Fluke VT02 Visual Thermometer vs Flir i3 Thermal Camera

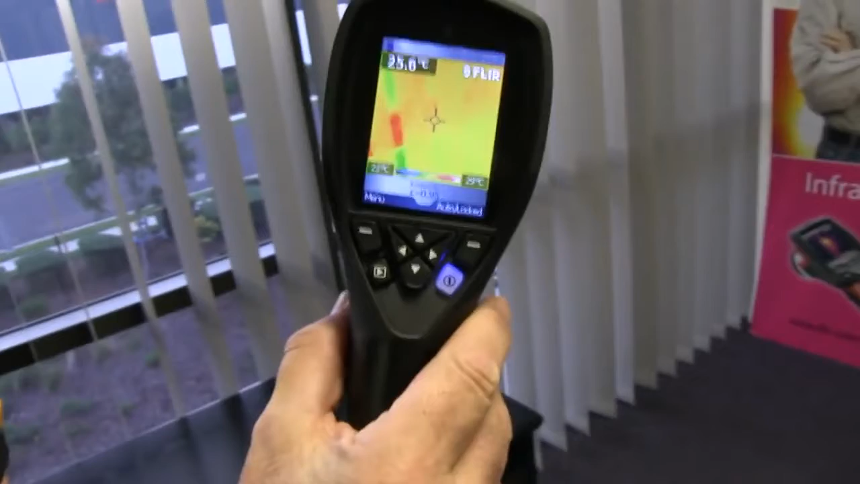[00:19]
On screen: spot 25.0°C
So what we've got is a can filled with hot water there with matte black on it.
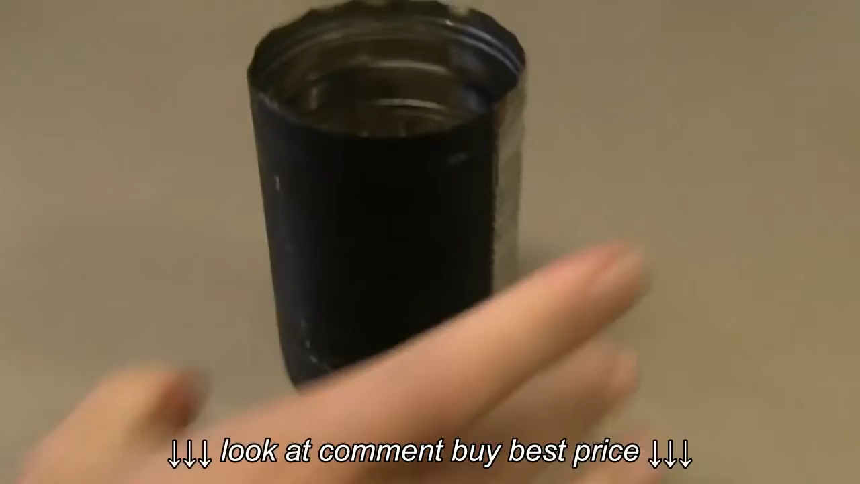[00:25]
So it's emissivity is going to be about 0.95 or thereabouts.
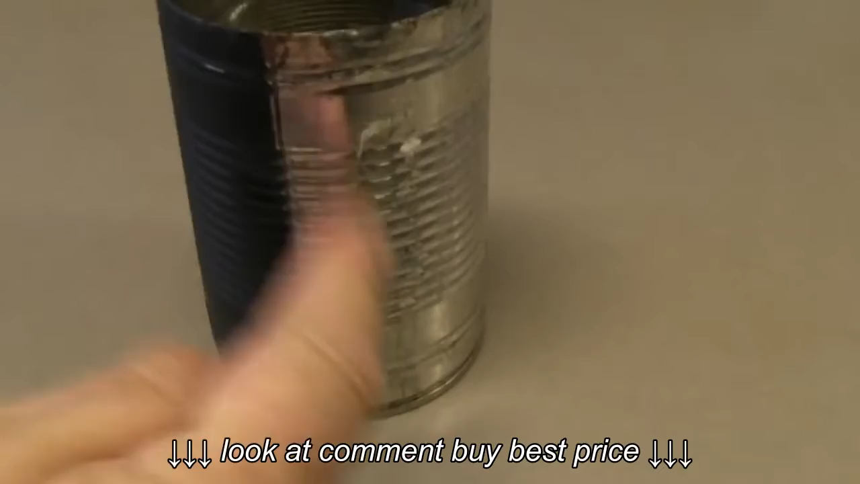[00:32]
And it's only on one half and the emissivity on the other side is of course going to be pretty horrible.
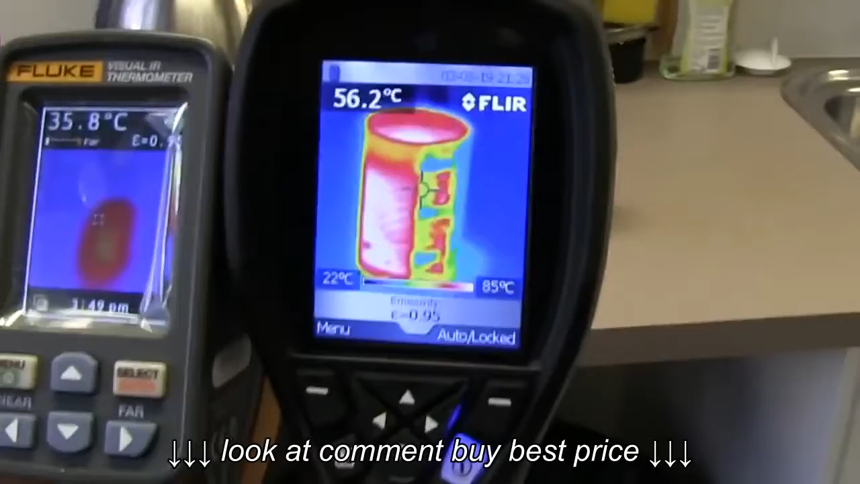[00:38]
On screen: scale top 85°C, scale bottom 22°C
And let's check out, look at the difference in that compared to the FLIR.
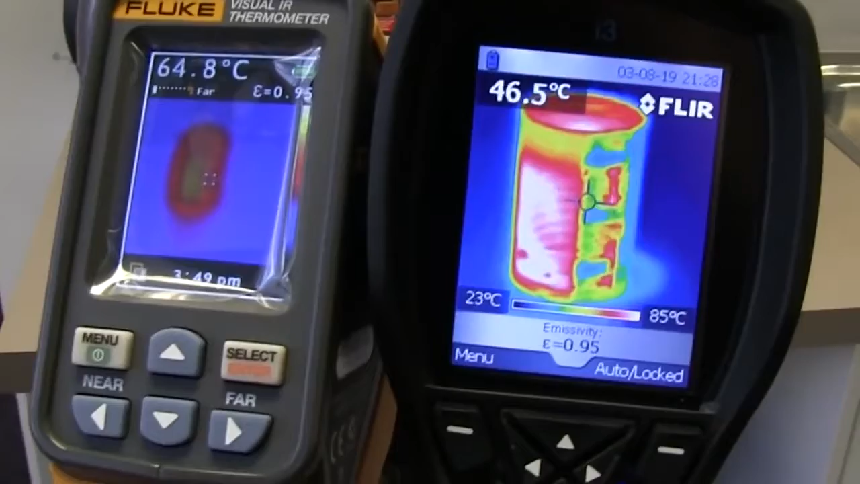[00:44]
On screen: scale top 85°C, scale bottom 23°C
No contest whatsoever. The Fluke VT-02 is absolute garbage.
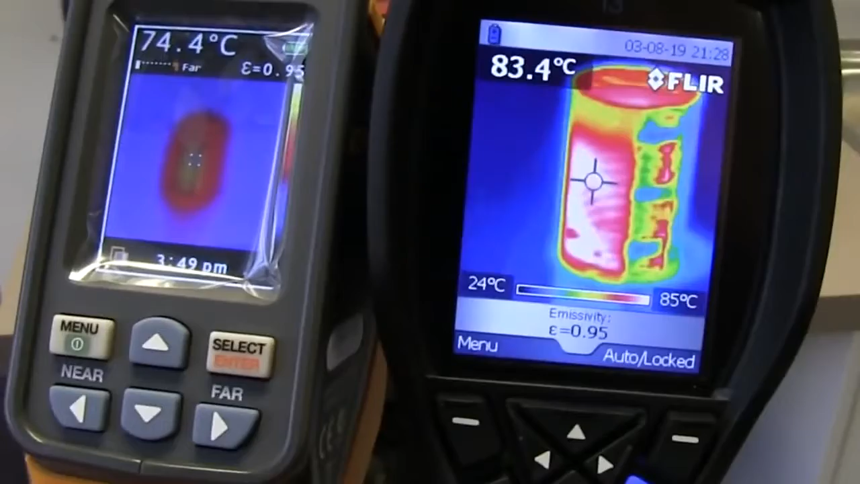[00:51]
On screen: scale top 85°C, scale bottom 24°C
It really is. It's like a blob. I have no idea what sort of sensor or lens they're using in that thing.
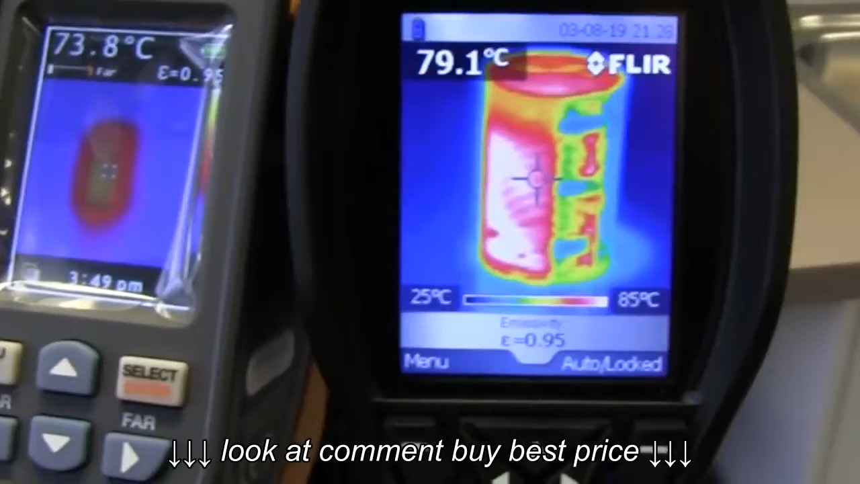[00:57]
On screen: scale top 85°C, scale bottom 25°C
But it's pretty awful. Look at that. Not impressed at all.
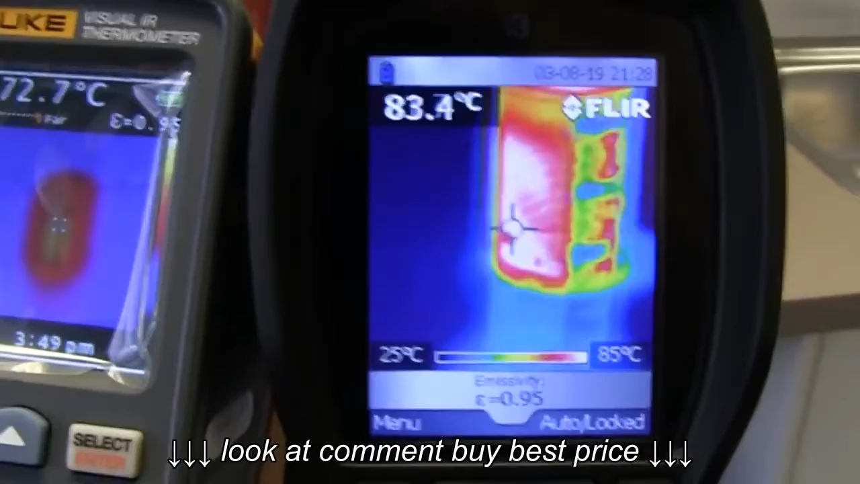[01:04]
On screen: scale top 85°C, scale bottom 25°C
The temperature, it does, if you get it just right, it does seem to work.
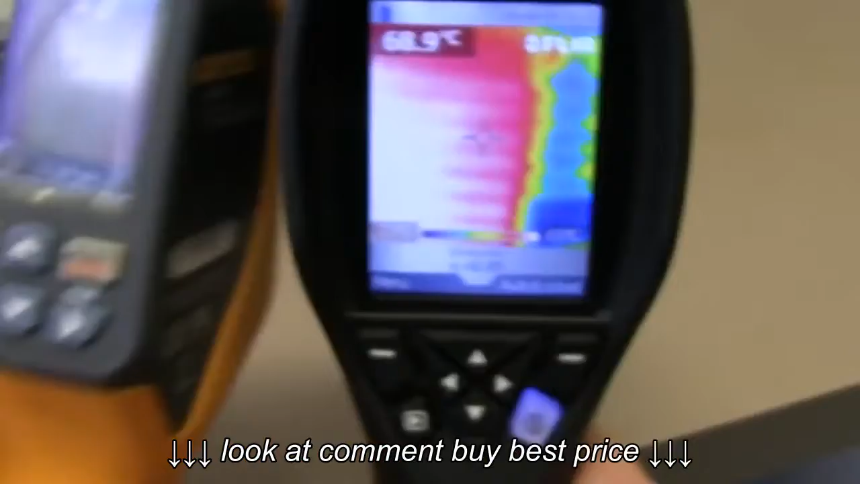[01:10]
But it does seem to be reasonably accurate in that respect. But otherwise it's just pretty garbage.
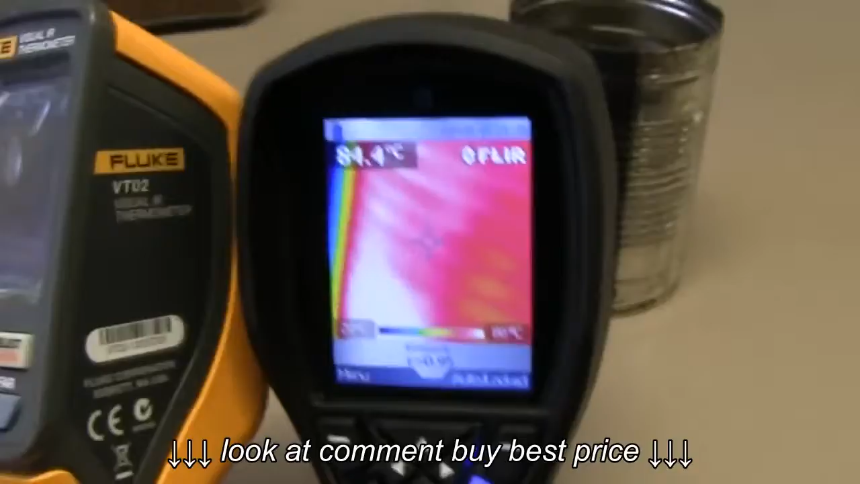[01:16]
Can we turn the camera view on? There we go. So we've got the camera view.
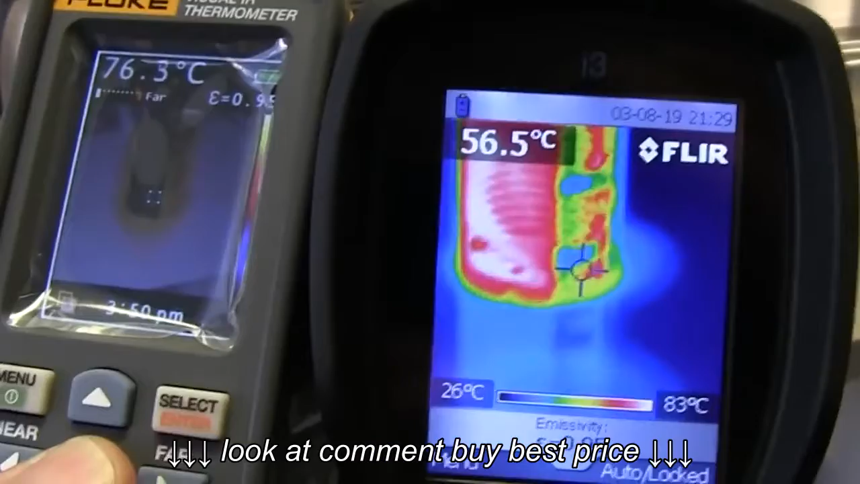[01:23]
On screen: scale top 83°C, scale bottom 26°C
And uh... But yeah, it's just a fuzzy blob. Hopeless.
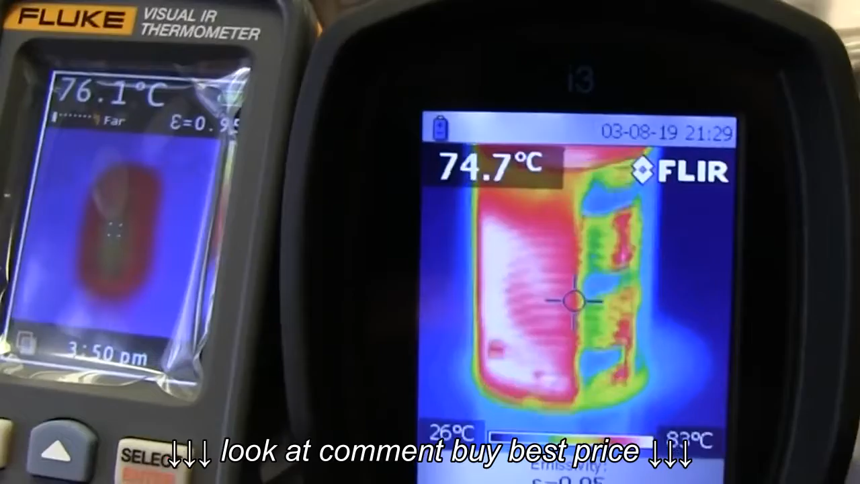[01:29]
On screen: scale top 83°C, scale bottom 26°C
Really. No contest whatsoever. And if we do some lights up on the roof here, there's just...
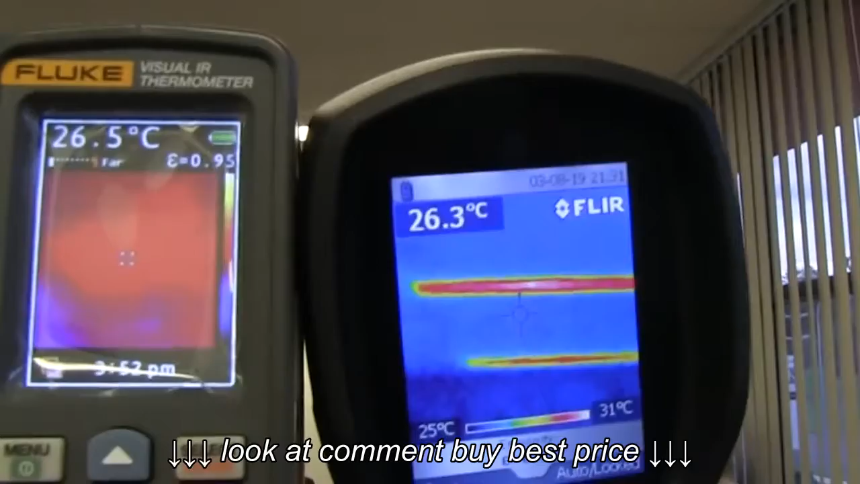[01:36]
On screen: scale top 31°C, scale bottom 25°C
Ah, man. The Fluke is just hopeless. Okay, switch it back to full.
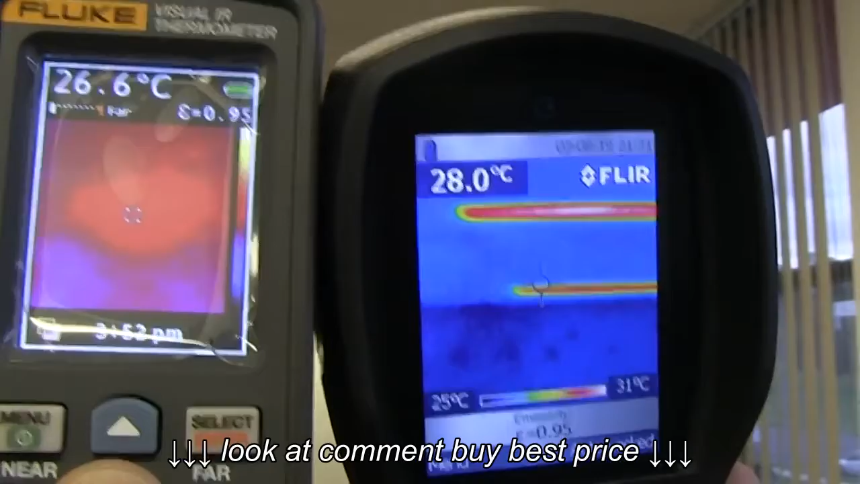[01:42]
On screen: scale top 31°C, scale bottom 25°C
Look at that. Just a blob. So you've got to wonder what lens and sensor they're using in this thing.
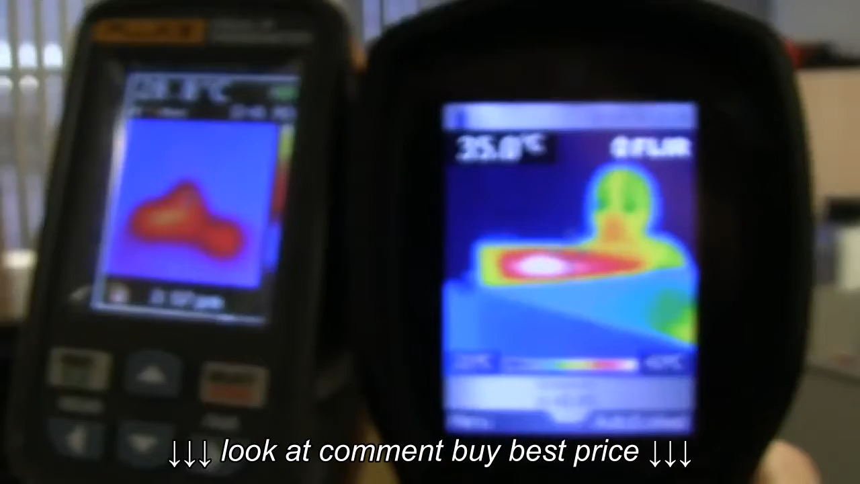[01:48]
And there's... Supposed to be a human in there somewhere. And uh...
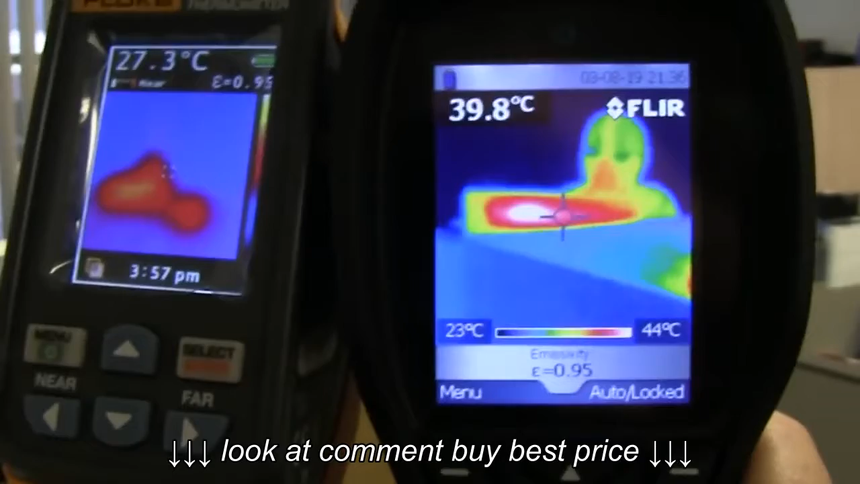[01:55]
On screen: scale top 44°C, scale bottom 23°C
Looks like just a blob on the Fluke. Unbelievable. So yes, folks.
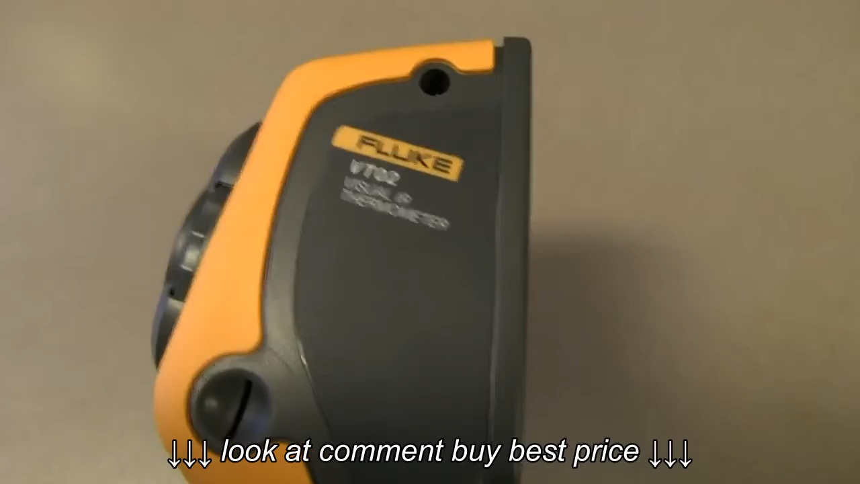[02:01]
The Fluke VT-02 looks like it's all marketing. Um, it's really,
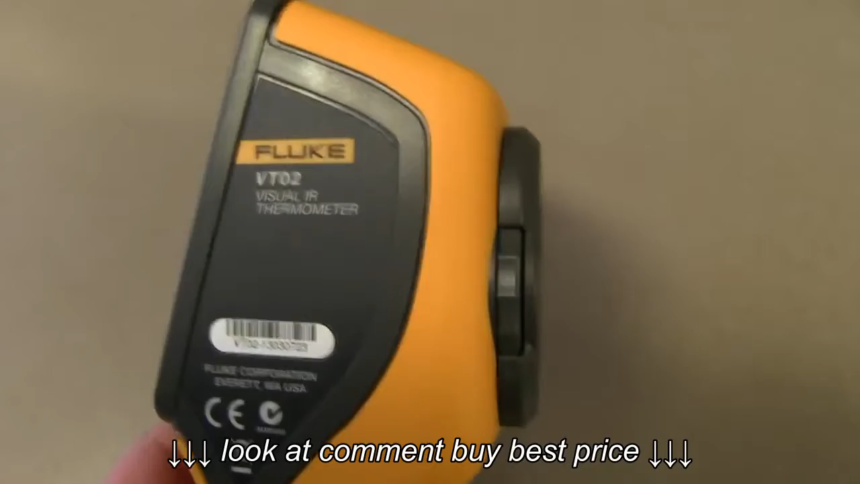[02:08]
it's performance is probably the worst I've ever seen in a thermal camera. It's just hopeless.
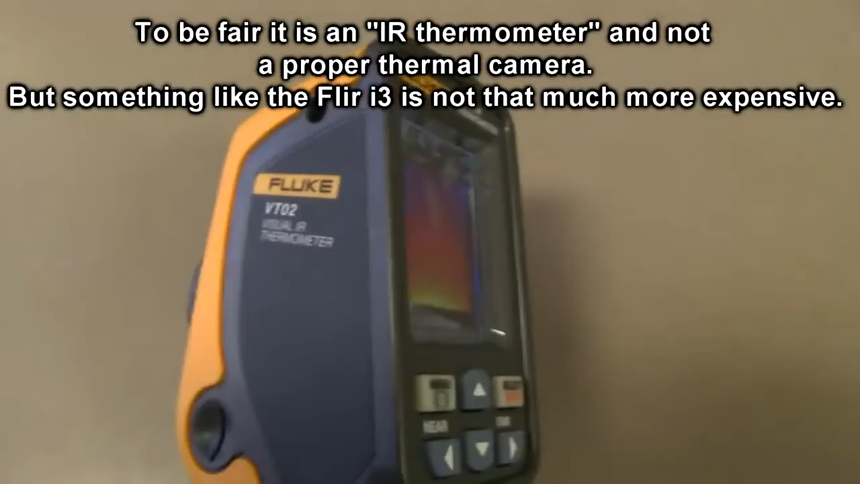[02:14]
Um, jeez, I don't know. One thing I don't like about it either is that the screen is on an angle like this, and the sensor is on a different angle. So when you're actually pointing it at something, you've got to sort of, um, you know, sort of mentally offset the thing.
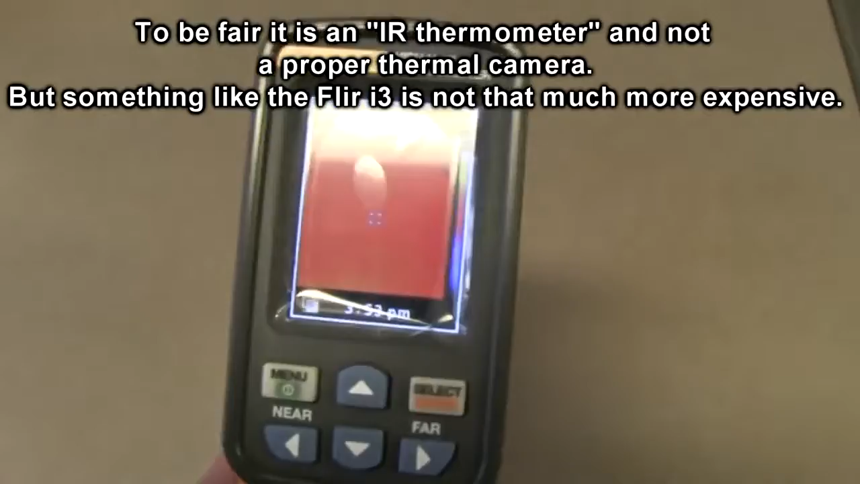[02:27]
Whereas the Fleur, um, it, you know,